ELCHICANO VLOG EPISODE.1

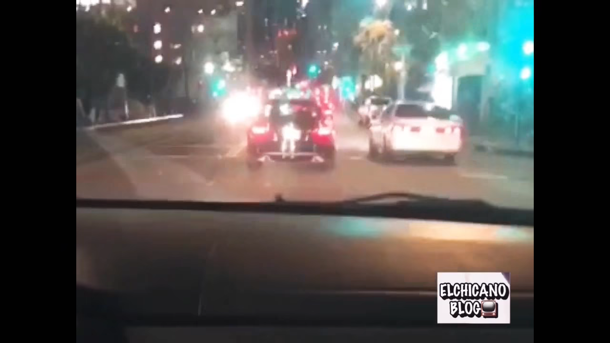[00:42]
There goes the 60, the fucking bus I used to take every day. Remember when I used to, on fucking San Pedro and 7? Ghetto as fuck.